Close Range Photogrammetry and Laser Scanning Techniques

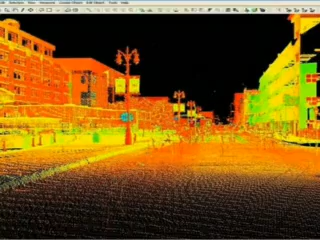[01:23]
The collected data can be imported into specialized corresponding software to generate a highly accurate 3D template for digitizing the object.
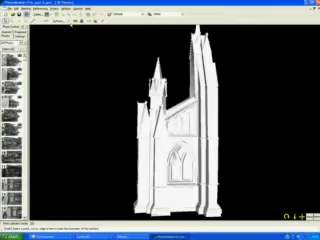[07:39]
One major advantage of PhotoModeler is that at this step, textures can be extracted straight from the photographs,
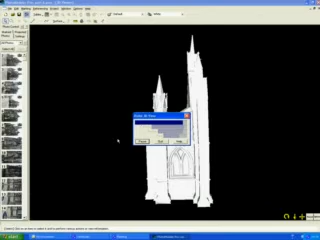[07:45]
and mapped with great accuracy onto the 3D model.
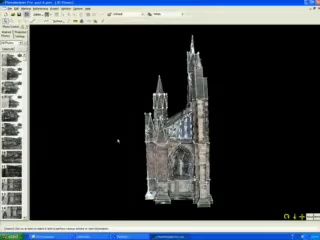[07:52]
Finally, scale and rotation data complete the model so it can be exported at the correct size and orientation.
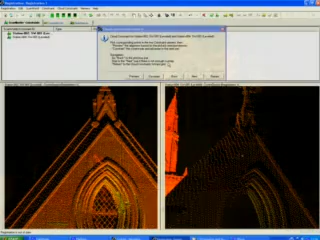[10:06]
The next phase, registration, involves weaving together the different scans to form a complete three-dimensional object. Three points are selected from each scan,
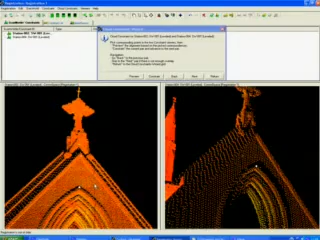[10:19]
taking care to select the points most likely to be in the same location on the object. To ensure that the software pieces the scans together with the least error possible,
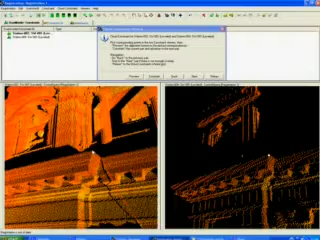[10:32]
the points vary as much from each other as possible by being clear of any landmarks or varying depths.
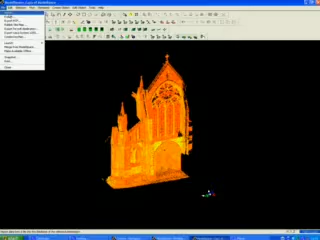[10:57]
First, it is exported from Cyclone and imported into 3D Reshaper software,